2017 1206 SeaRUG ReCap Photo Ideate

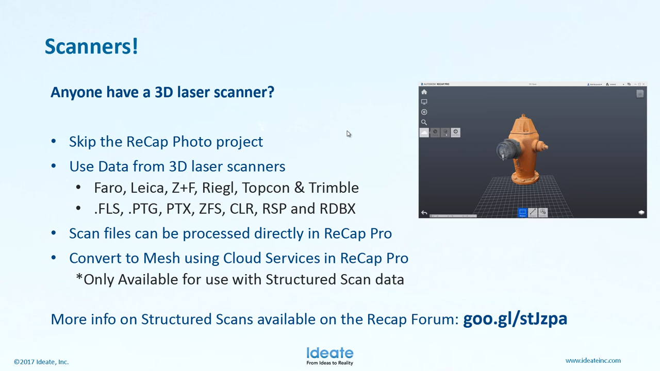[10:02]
we're going for because that's what we get the FBX out of if you are interested in more information about structure scans and how that all works I put a little condensed link there for you to find some some data so once we get the pictures what do we do next
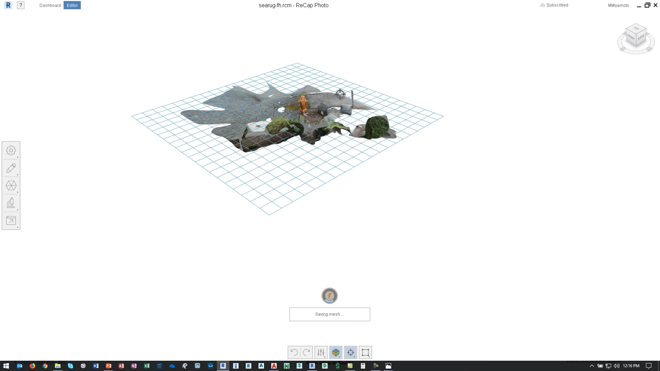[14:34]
review and edit the model so this is the end result
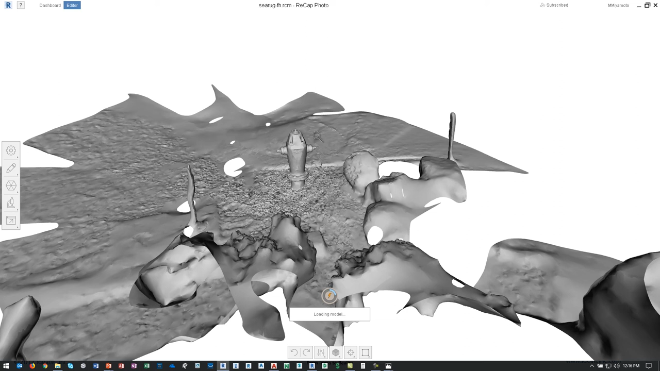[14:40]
of all of those photographs I was able to get this into Remake and
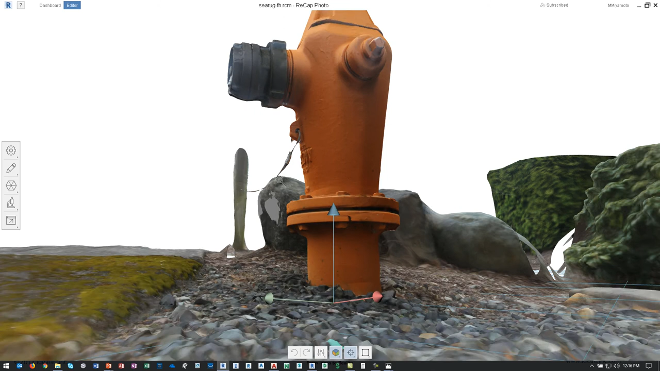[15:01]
cabling so there was a metal cable that's connecting the cap there to the fire hydrant itself
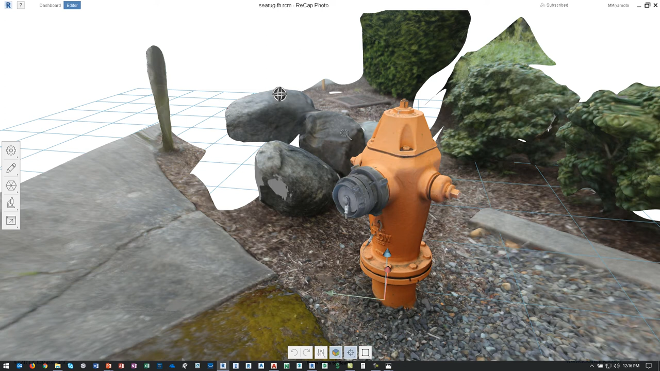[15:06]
and this is essentially what you're going to end up with but this is not necessarily
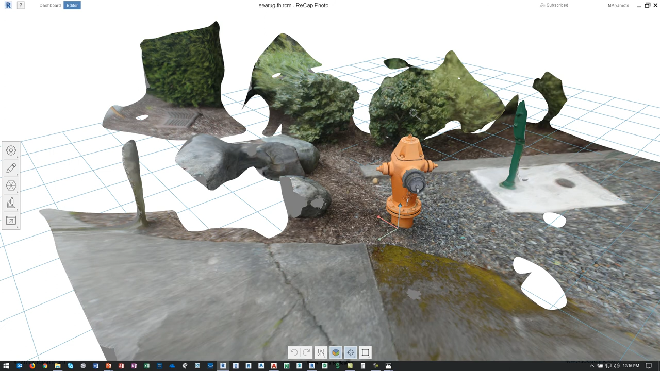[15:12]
what we want to create a family part out of or bring it to
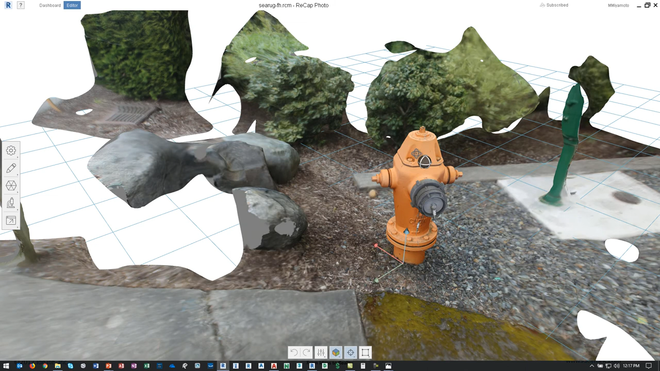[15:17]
Revit so we need to do some cleanup and this application does exactly that so in
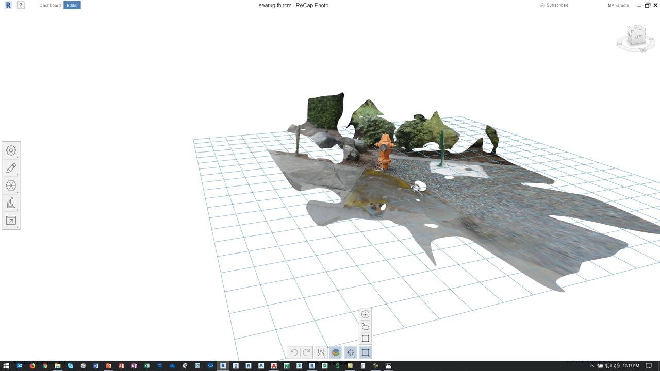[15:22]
the process of reviewing data I'm also going to be now selecting data and cropping some of the areas out and you have to be a little careful with this in terms of how you're going to do it
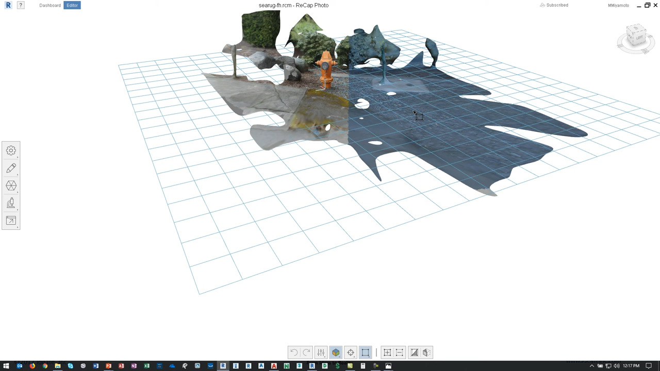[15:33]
because it's all line of sight editing so even if I am only
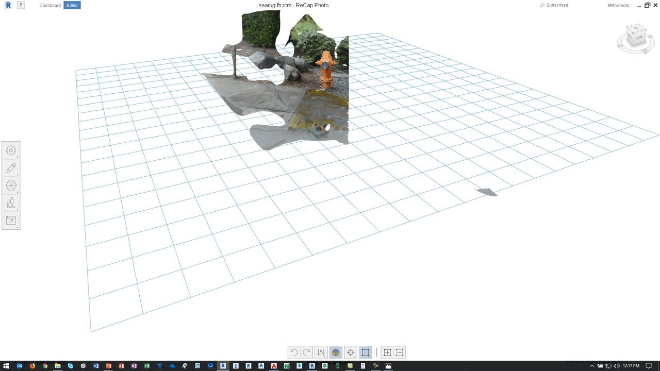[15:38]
trying to select this if I hit part of the fire hydrant in the process because it's a 3D
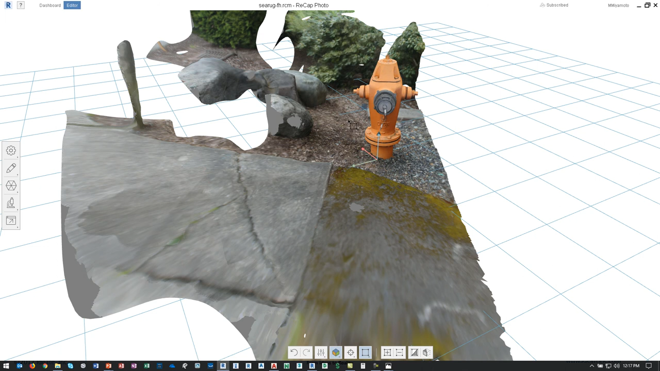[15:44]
model I may be deleting part of the hydrant so you kind of have to get used to panning and zooming your way around and then it's just a matter of selecting
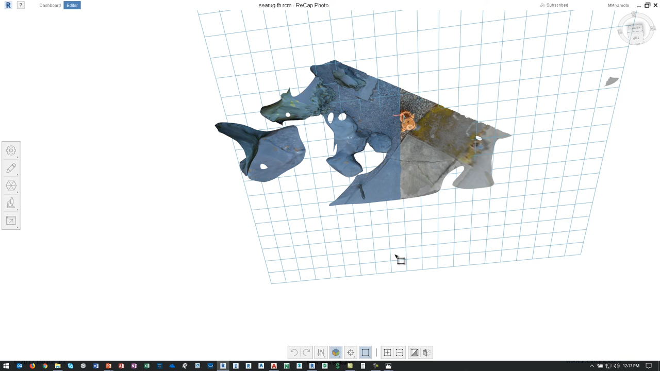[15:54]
and deleting areas and I'm using the delete key
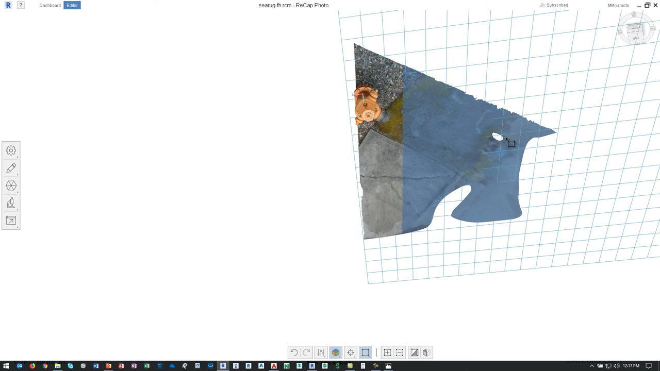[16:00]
you also have a little gizmo that tends to pop up if you're doing editing that would allow you to so that's a right click and then you can get to delete the selected areas so it does
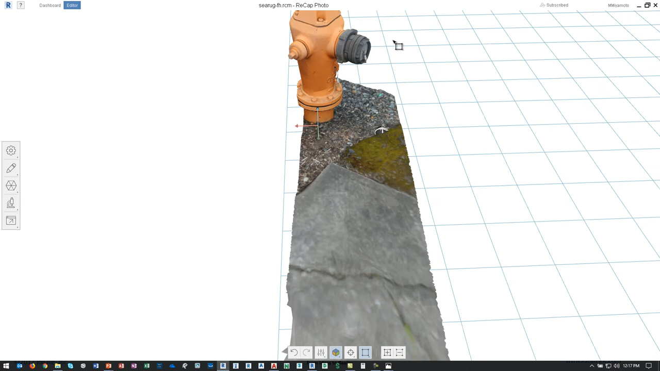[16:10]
take a little while to clean it up and you can see there I hit a little bit of the fire hydrant so that now I'd have to kind of go
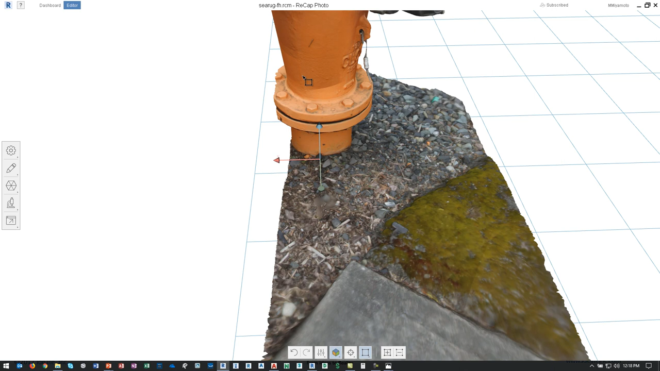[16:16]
back and undo a couple of steps or clean that up more if you can get to a good side view perspective
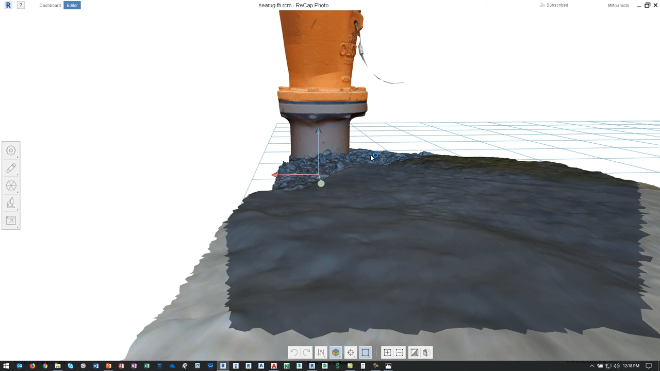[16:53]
this fire hydrant happened to have a riser underneath the bottom so it was easy for me to just say at that level I'm pretty much just chopping everything off underneath and that's made the editing quite a bit easier to do so now I've got a
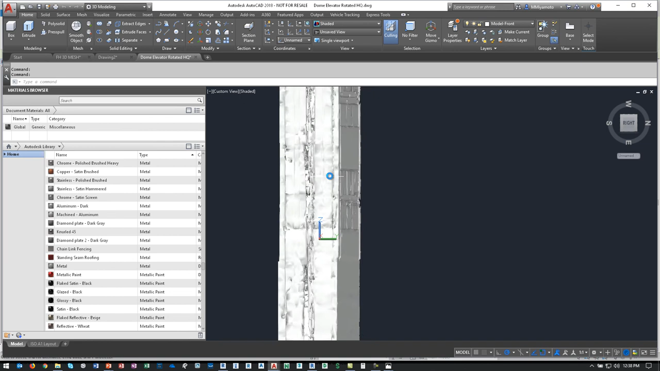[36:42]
and the AutoCAD drawing itself is this one here so when we look at it in AutoCAD you can see at full detail there's quite a
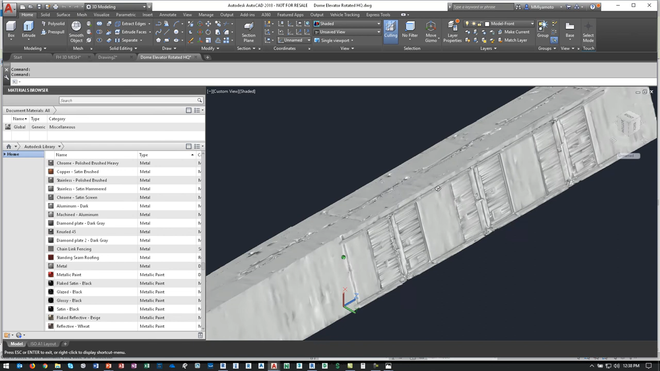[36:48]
bit of information that you can get out of it you can even see the insides so it was an inside and
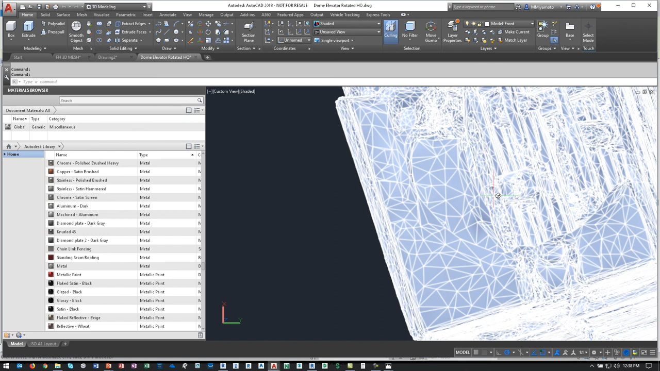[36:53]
outside scan and there are a lot of detailed components to this
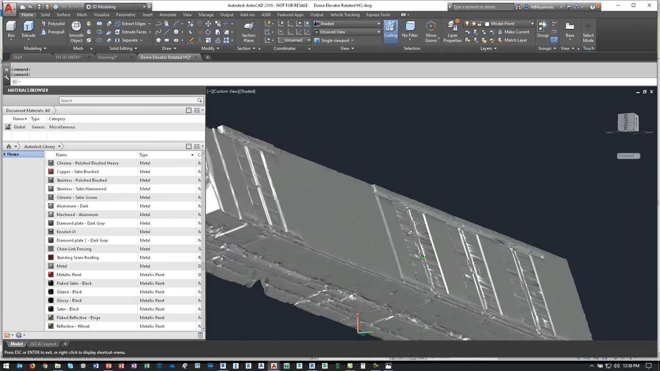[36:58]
the project that they're working on ended up using this as is so they have a really, really big file to work with but it showed them the